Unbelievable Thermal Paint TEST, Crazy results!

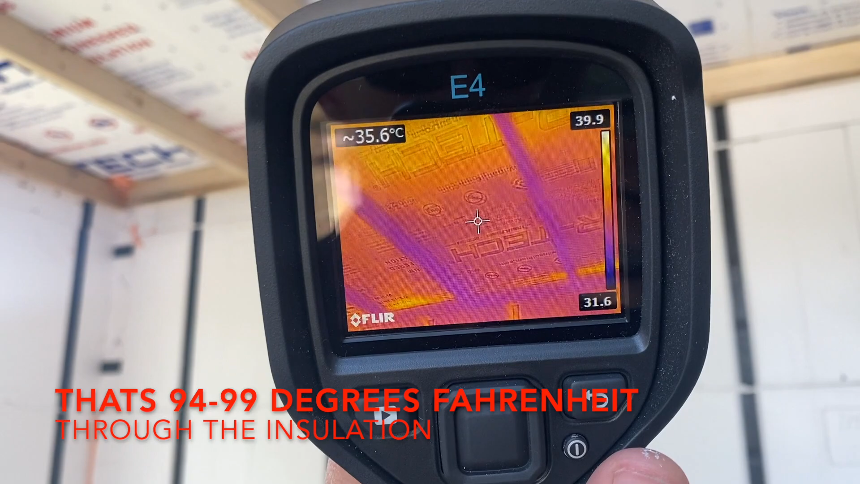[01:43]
On screen: spot 35.6°C
So, you can see the purple where it's, okay, we're about 35 degrees Celsius. And if we come out here, we're about 37.
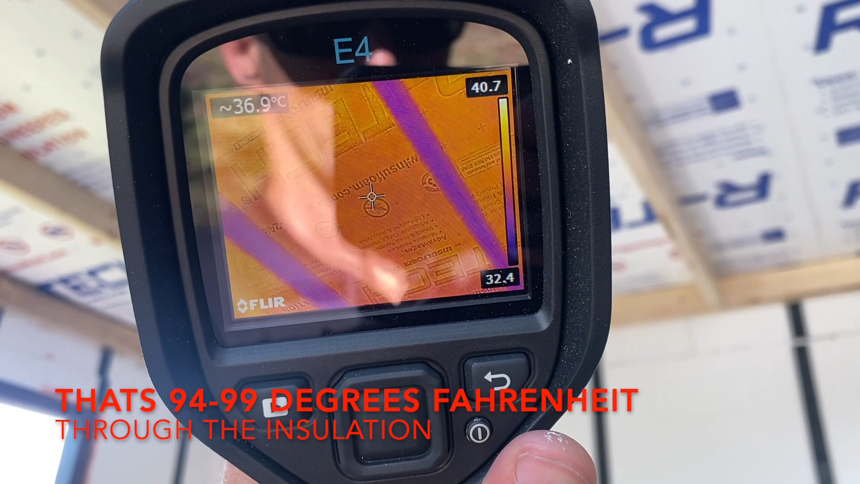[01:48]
On screen: spot 36.9°C
So, two degrees Celsius difference. Let me see.
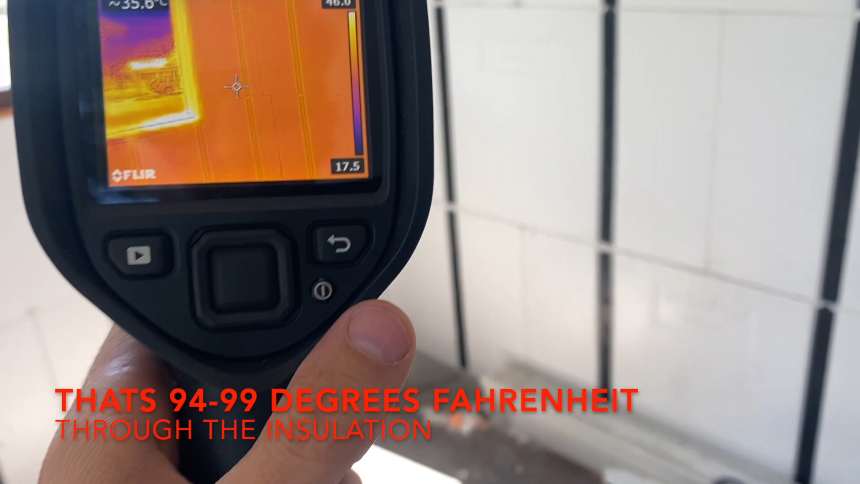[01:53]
I don't know how to calibrate this thing to display intensity.
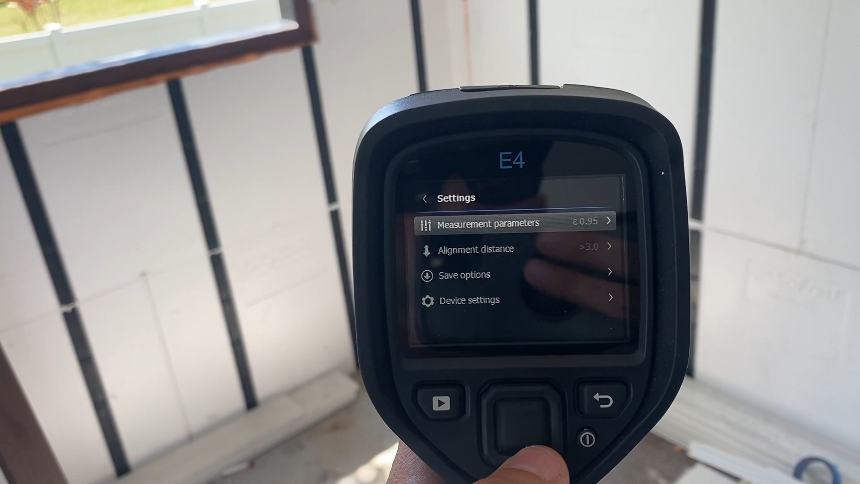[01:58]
Okay, maybe.
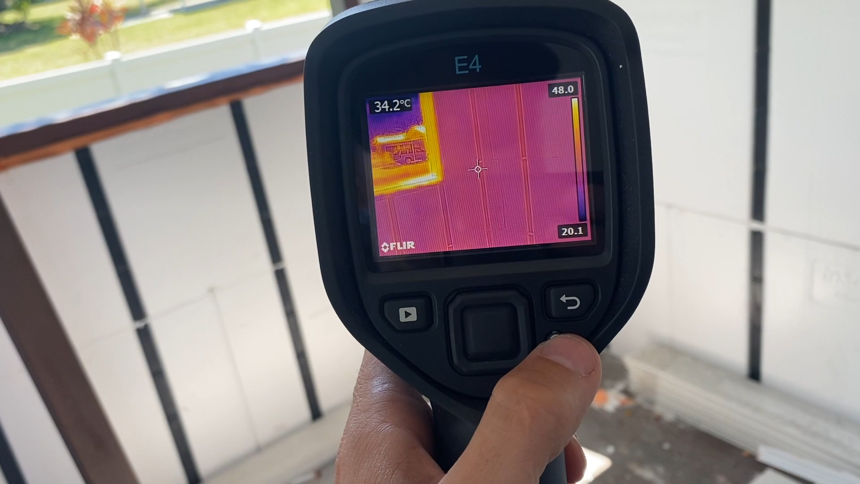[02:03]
On screen: spot 34.2°C
I don't know how to change it from Celsius. But anyway, so, you can get an idea.
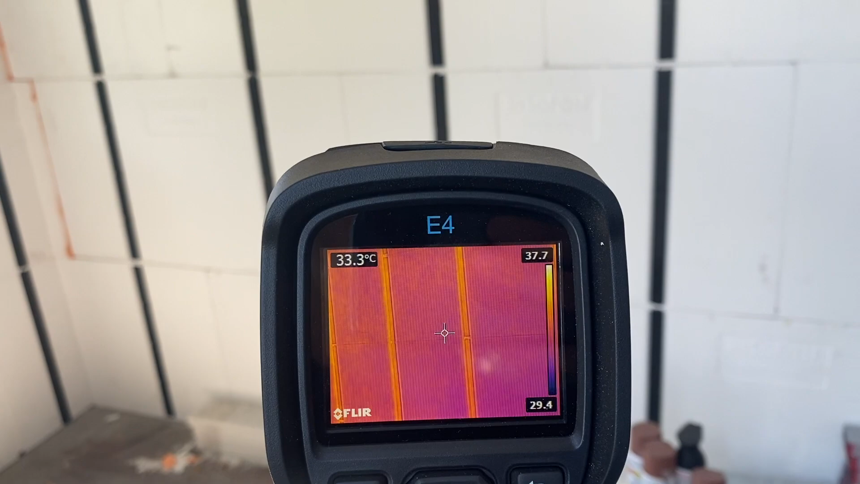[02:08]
On screen: spot 33.3°C
On the walls here, so, this is a shaded wall right now.
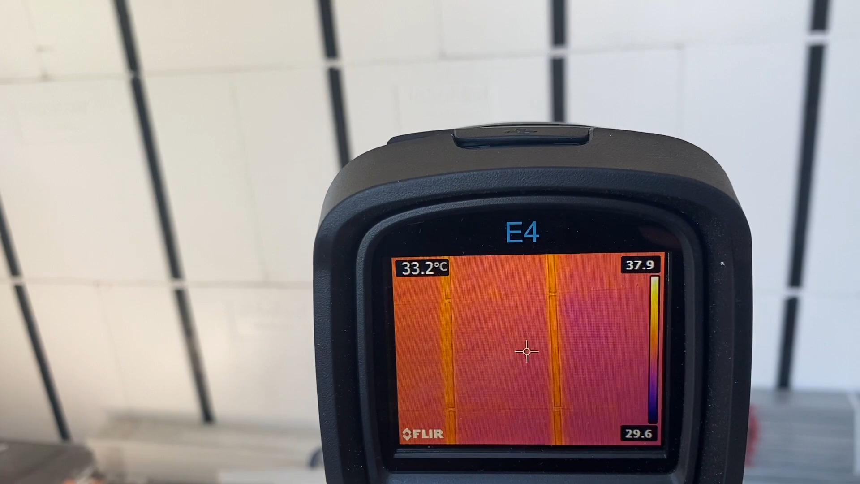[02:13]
On screen: spot 33.2°C
We're about 33 degrees Celsius, approximately.
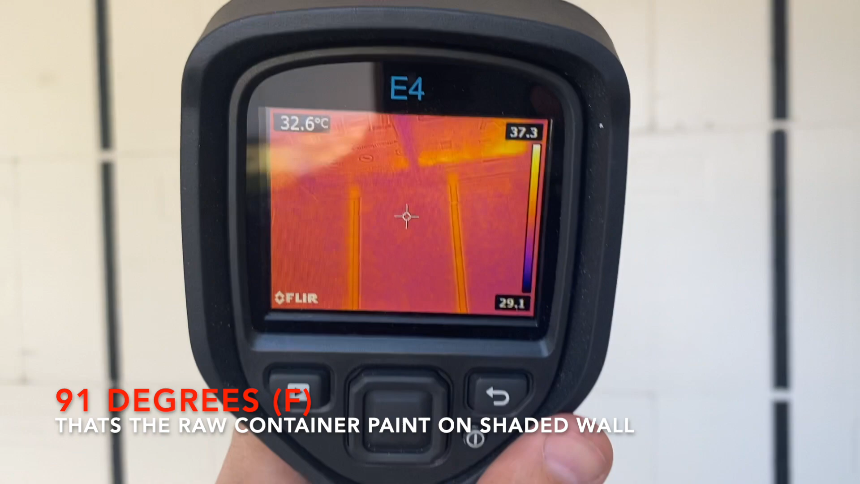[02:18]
On screen: spot 32.6°C
Then up here on the roof, we've got a painted area where you can kind of see it's purple.
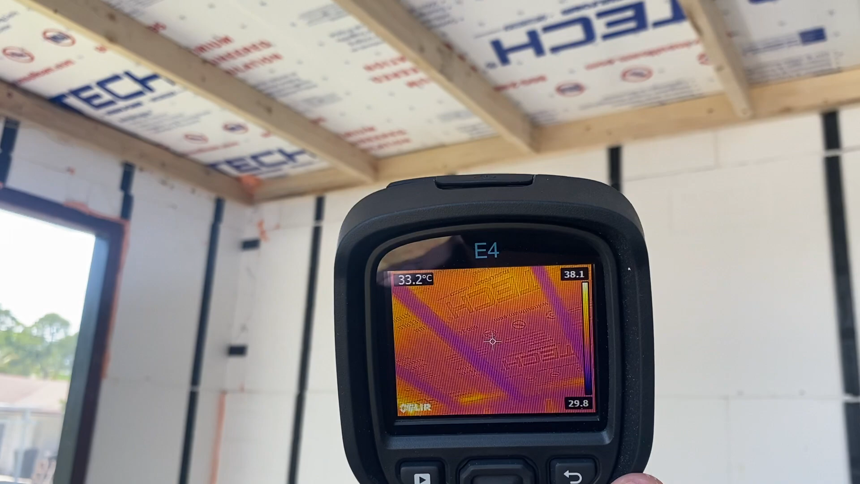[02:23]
On screen: spot 33.2°C
So, that's painted white right now. That's where I stopped painting it.
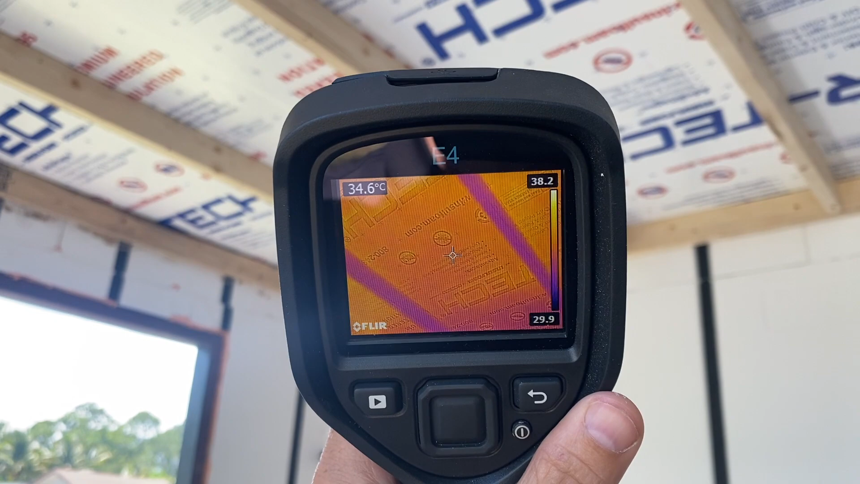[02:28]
On screen: spot 34.6°C
So, we jump up to about, right now it's kind of shaded.
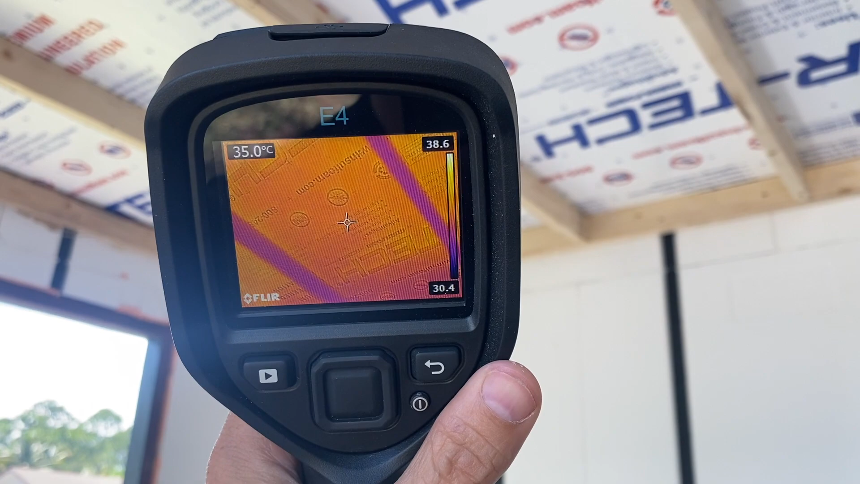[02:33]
On screen: spot 35.0°C
So, about 35. Here we go down to about 30, well, like about 32 and a half to 33 degrees.
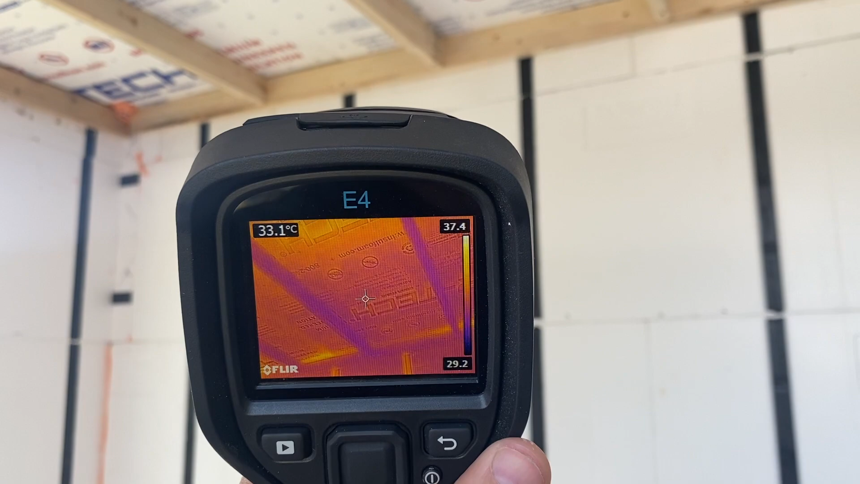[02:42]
On screen: spot 33.1°C
So, two degrees Celsius change there.
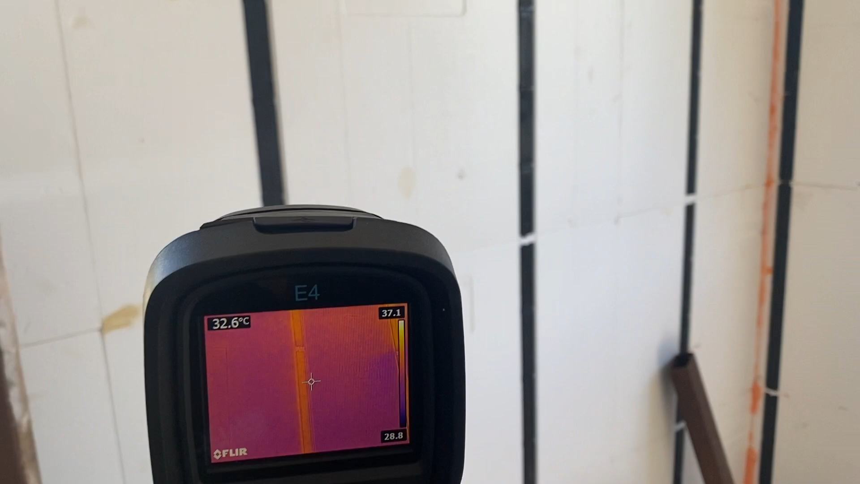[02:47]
On screen: spot 32.6°C
Now, if we go to this exterior wall here, which is getting sunlight currently,
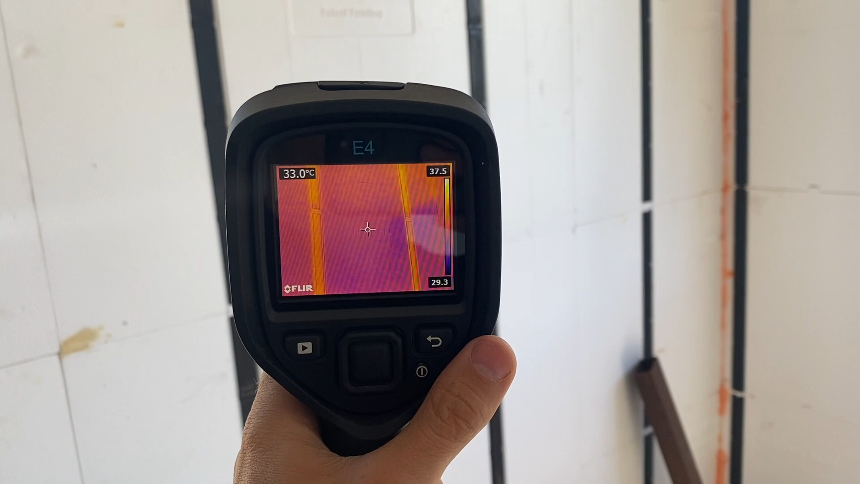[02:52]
On screen: spot 33.0°C
we're about 32 to 33. So, wow. So, that's pretty amazing. So, the wall is not getting direct sunlight.
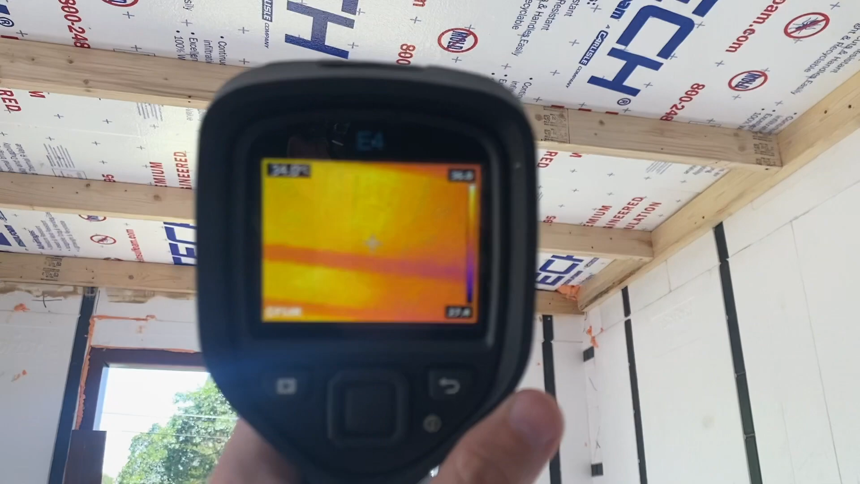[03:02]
The ceiling is getting beat by sun. So, that gives us a better idea right there. You can kind of see how warm this side is
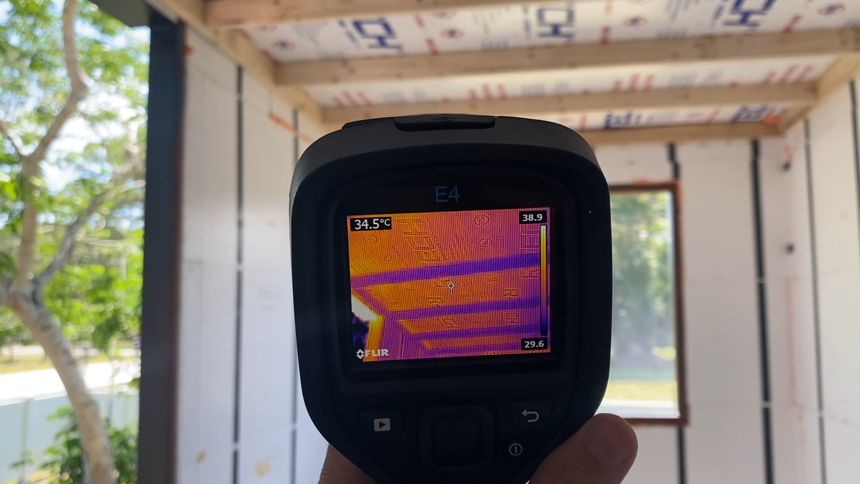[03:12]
On screen: spot 34.5°C
versus the purple.
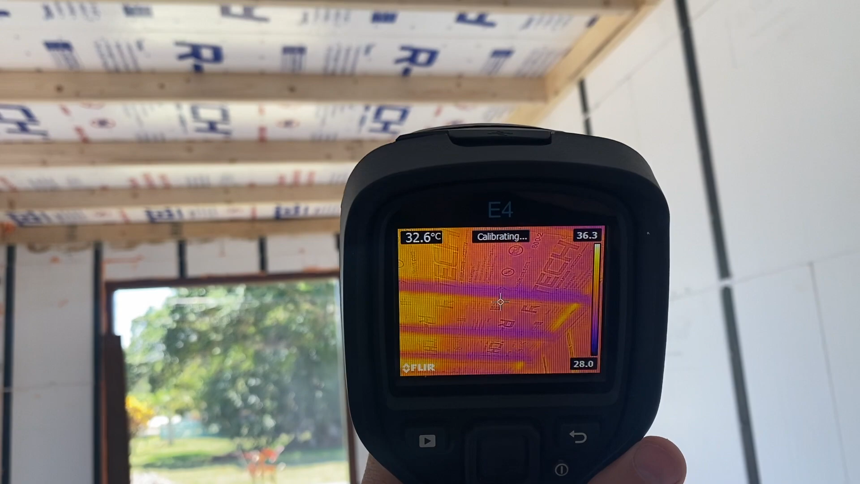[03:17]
On screen: spot 32.6°C
That's just the white Stay Cool product painted on the ceiling. So, major, major difference.